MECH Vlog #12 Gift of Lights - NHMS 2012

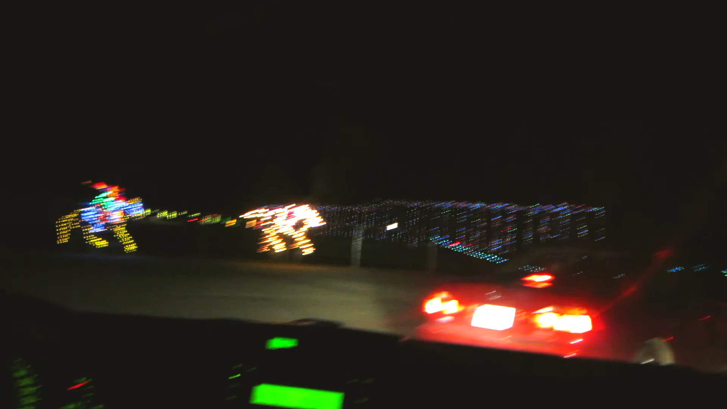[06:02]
All waiting to go through the tunnel of lights. Oh cool. That would be fun to drive through a tunnel of lights. You alright? It looks like it's moving. They came all the way from Texas. Really?
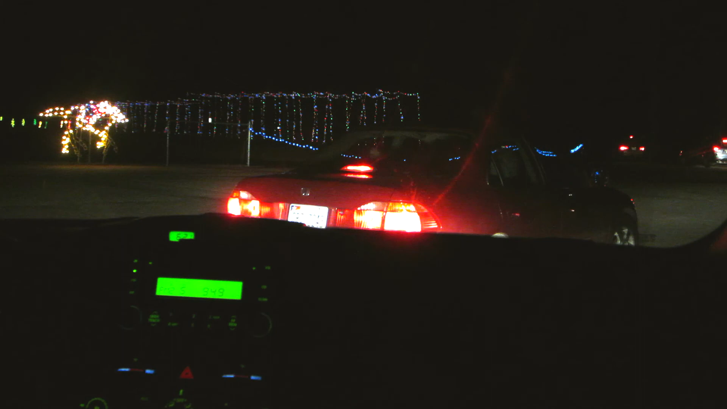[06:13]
Yeah. It's a car in front of you. It's Texas. You have to see this huh? Yeah. We came all the way from Texas to see some lights. Yeah.
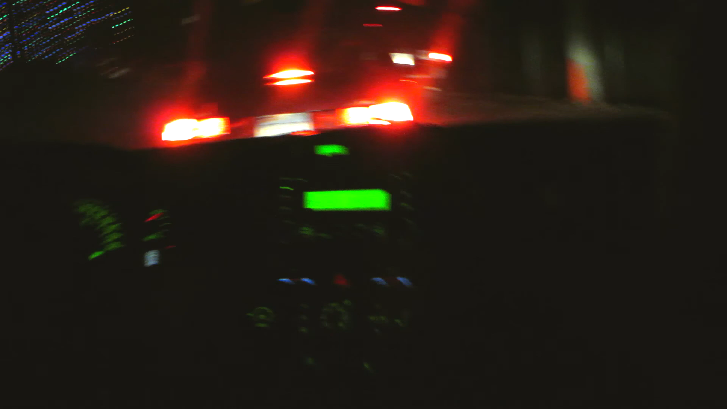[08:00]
Yeah. Me as well. That's really different huh? That is cool. And I cannot tell you where to go in.
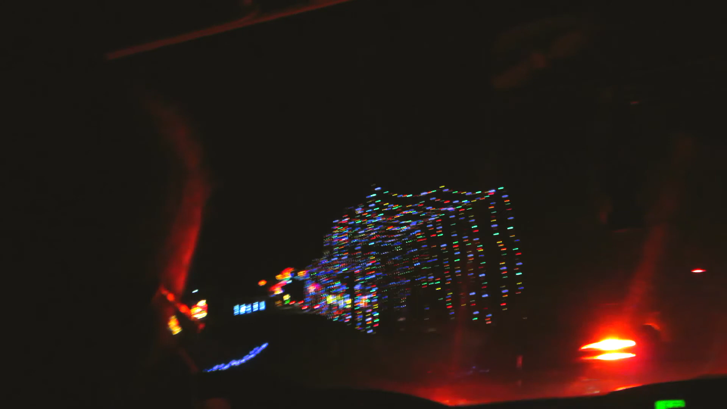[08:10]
I do not see. Let's, let's hope that one, yeah. Let's hope that one bulb doesn't go out so that they all go out.